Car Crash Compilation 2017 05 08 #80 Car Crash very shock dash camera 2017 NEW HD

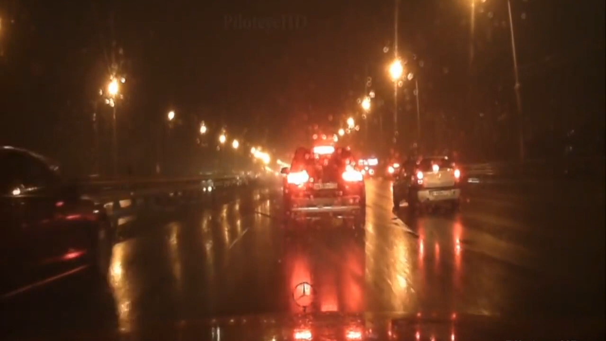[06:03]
Это от души прям вкорячил. Вот олень. Да прикинь, он летел там как, с какой скоростью. Лап, ну подожди ты.